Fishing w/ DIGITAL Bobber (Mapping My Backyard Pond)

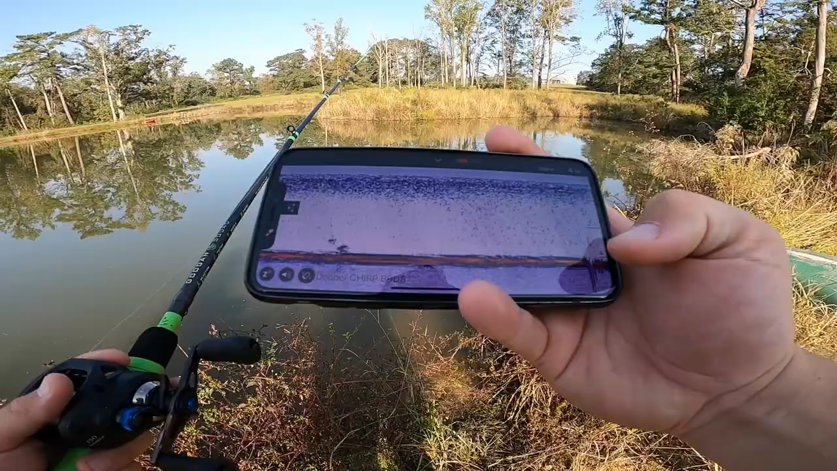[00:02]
Guys, look at that. You see that right there? We just got rocked. Deeper just got rocked. Oh! I thought I ate the freaking deeper.
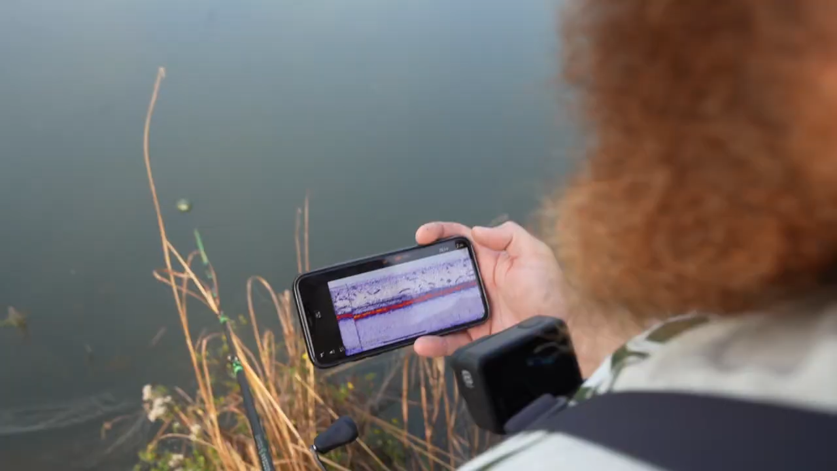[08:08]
finder and chirp capabilities without even having to get in your water at all,
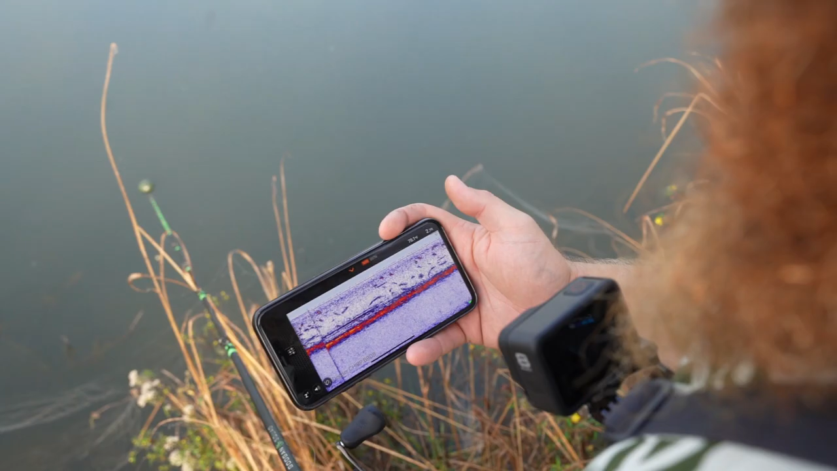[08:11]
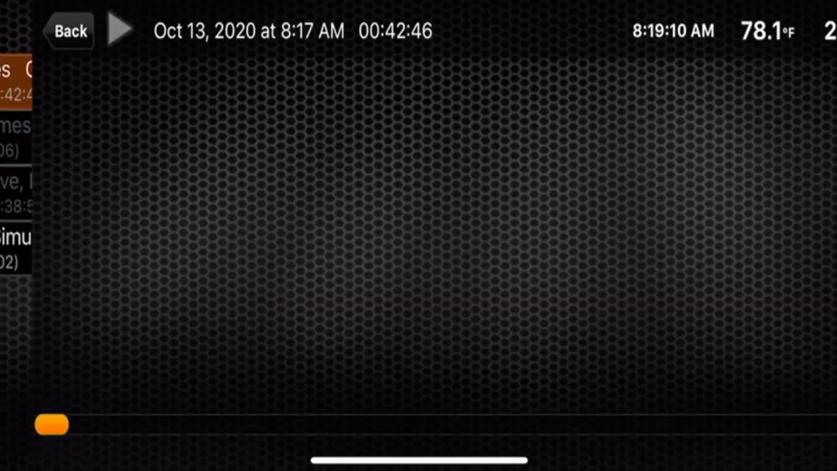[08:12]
On screen: water 78.1°F
which is a huge advantage when you own your own pond like we do, but we can't put a boat in here.
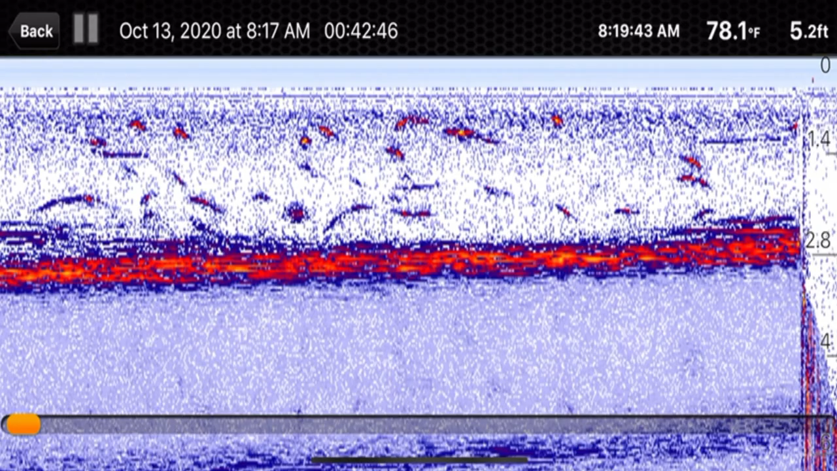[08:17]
On screen: depth 5.2 ft, water 78.1°F
The best part is the entire thing is controlled via an app on your phone. I mean, we always have our phones with us.
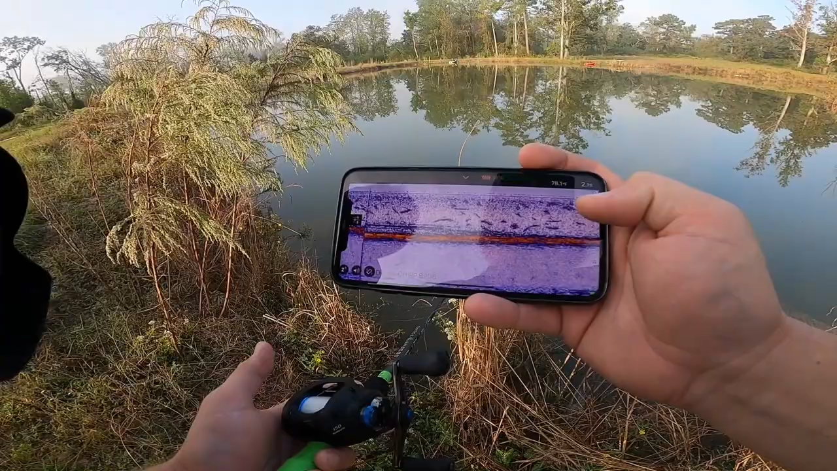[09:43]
Those are brim, because at this part of the pond, for whatever reason, the brim just love to hang out. I mean, you can maybe even see them on the camera, but look at all those brim just freaking hanging out. That's crazy.
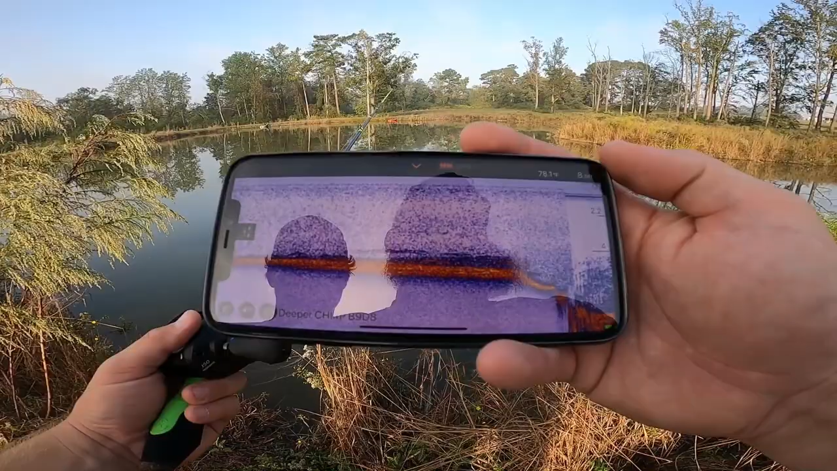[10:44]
Haha, get it? Deeper, because it's a deeper. Dude, look, we're in 8 feet of water now. No way. Yeah, look at that. 7.9, 8 foot. And we only moved it like a couple feet out. That's a really hard. Oh, shoot. Is that our, you think that's our brush pile? I don't know. Probably. Oh, dang. Dude, that might be our brush pile. What's up? Either that or it's a lay down or something. That could be the massive lay down that's always snagging us out there and breaking our lures off. Well could be.
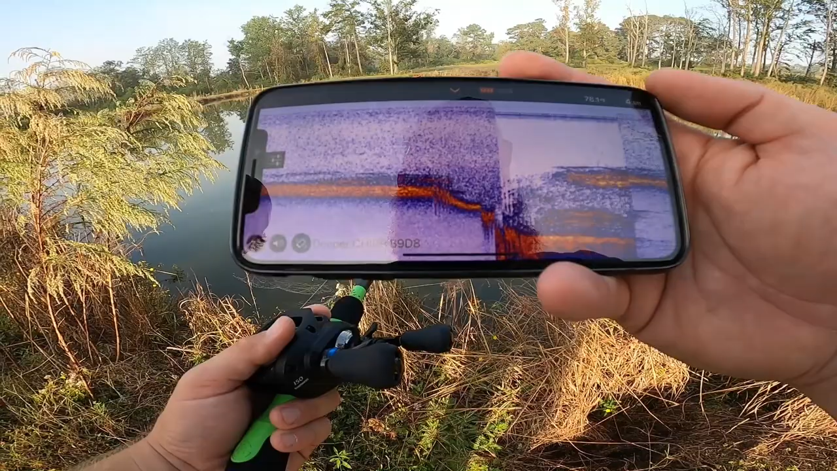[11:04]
Dang. Yeah, I bet you that's a lay down right there. We're back out to 7 feet. That is so cool, man. Crazy. I want to play with the settings some too and see what, let's get some fish icons up in here. Whoa. Oh. Jeez. Okay. I'm not sure. That may not be like 1000% accurate.
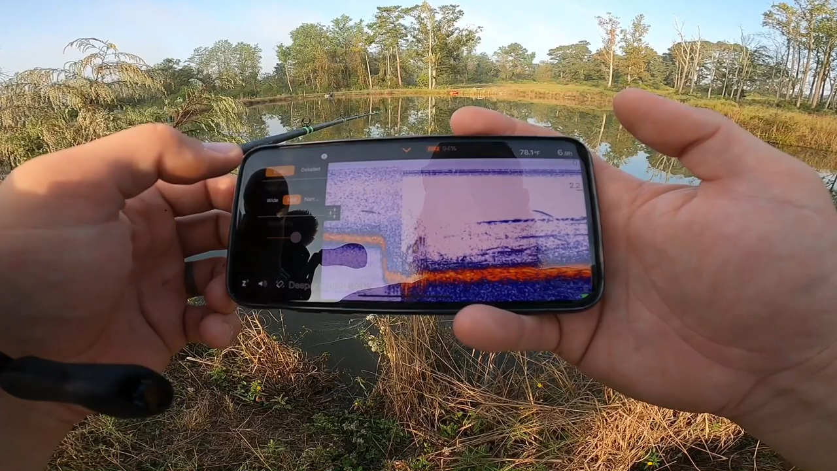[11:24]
You know, let's go to basic. Let's go to basic mode here. With all the catfish, I wouldn't doubt it though. Oh, here we go. Yeah, I like basic mode better. So we were in like the super detailed mode, right? Okay. I want to be basic mode.
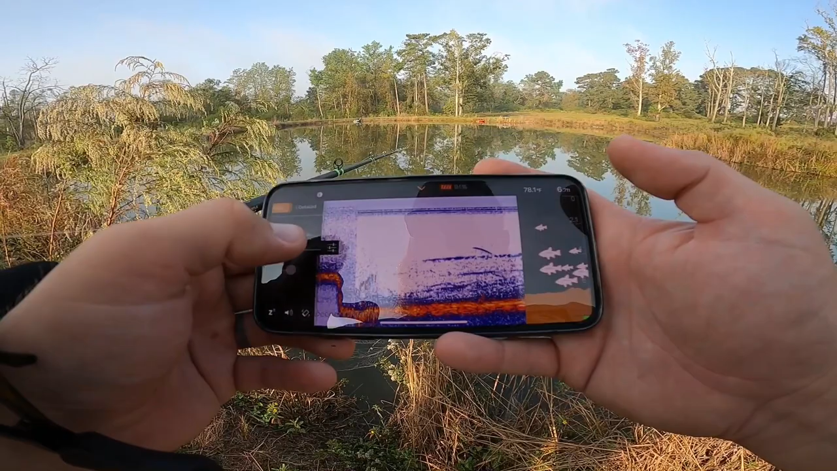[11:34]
You're the most, because I'm a basic BI. Look at these fish icons, man. Holy moly.
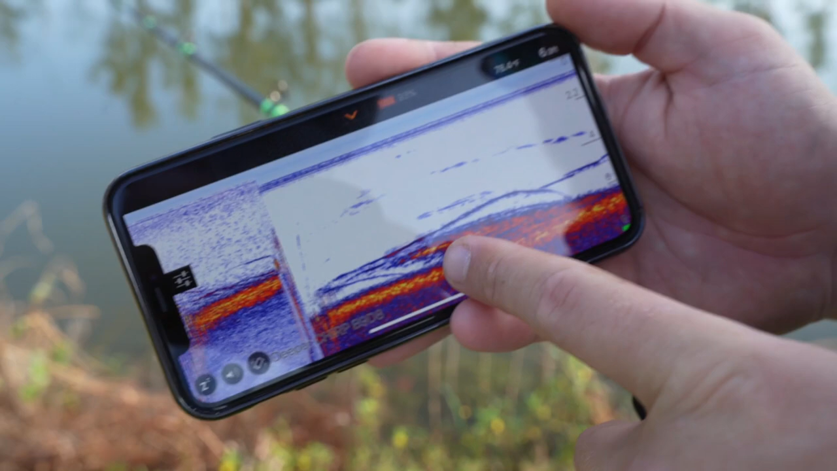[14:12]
You can just see that the tree, the base of the tree.